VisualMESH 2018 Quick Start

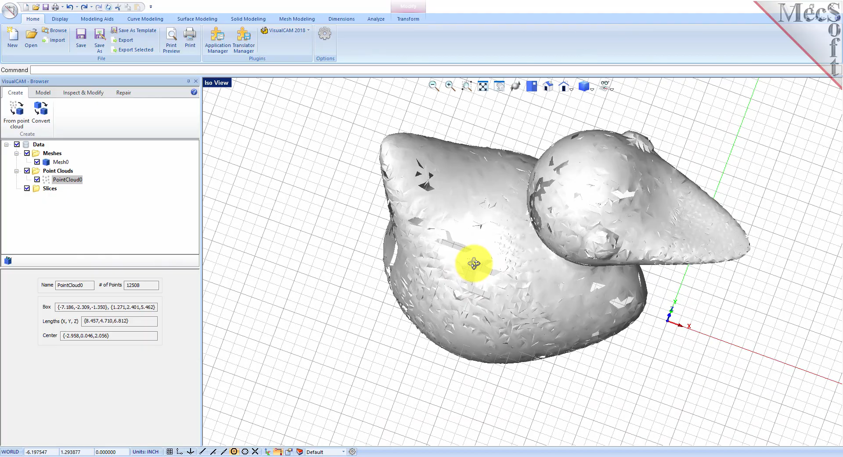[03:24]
And let's do a quick diagnostics on the mesh to see what we have. So we'll go to the inspect and modify tab.
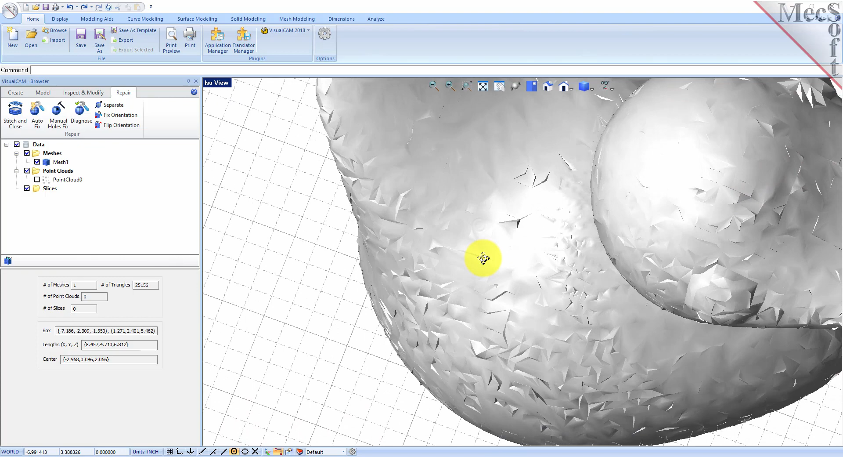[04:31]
It's not a real pretty mesh but at least it's a closed mesh. Let's go ahead and verify that. Pick diagnose. Select the mesh. Run checks.
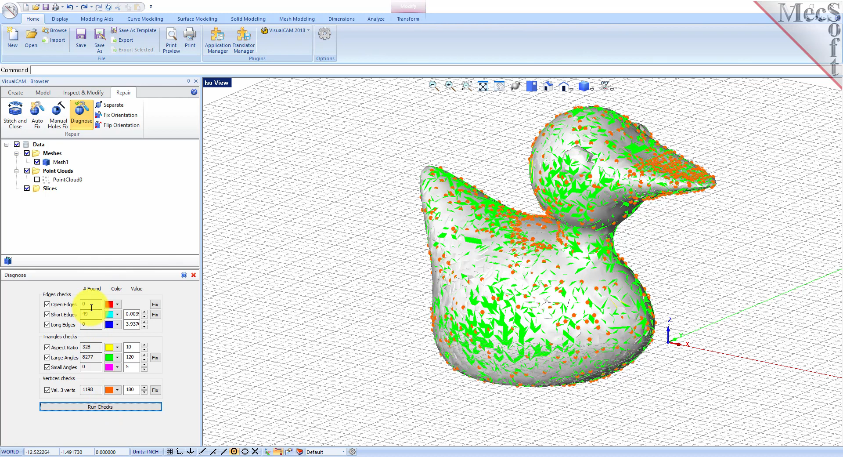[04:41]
And we see we have zero open edges. That's good. Next what we're going to do is we're going to remesh the part.